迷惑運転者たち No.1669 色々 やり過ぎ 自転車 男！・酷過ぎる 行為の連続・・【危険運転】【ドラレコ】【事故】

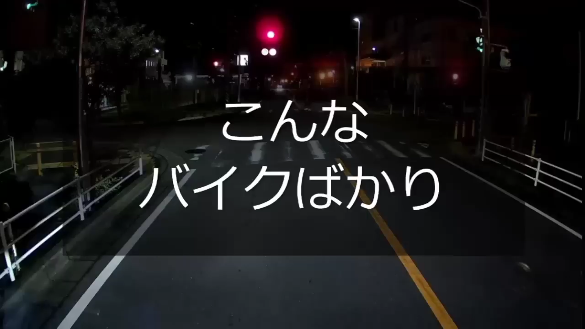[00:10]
バイクが 踏みます。なぜ左側から抜けねえんだよな、こういう時に感じるな。左開けてんのにな、わざわざイエローカットしてんだよ。そこは横断歩道だしな。はい、信号無視。バイク吸ってんのが脳みそ入ってねえやつばっかりだな。まっとうなライダーさんの気の毒だよな。
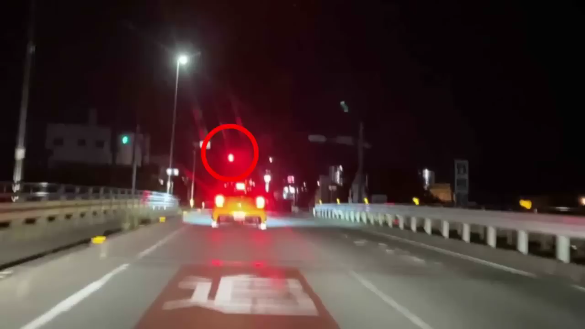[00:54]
前方赤信号です。対向車が信号無視します。
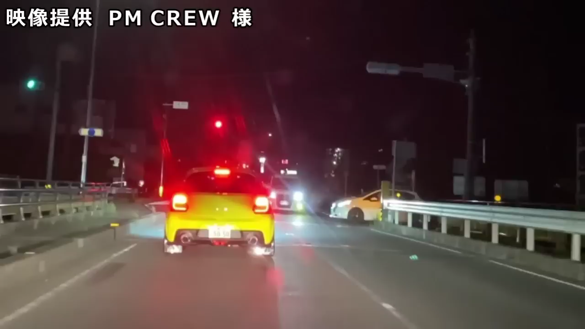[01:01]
接触事故発生です。信号無視の結果ですね。信号無視した方は外国人だったそうです。交通の妨げになっている2台、撮影者が的確な指示をします。 まず車移動させた方がいいですよ。 そうですね、渋滞させないためにも動かせるなら移動しましょう。
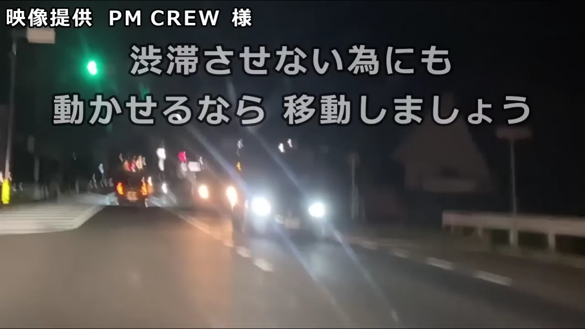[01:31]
それにしても信号無視はやめていただきたいですね。歩道にバイクです。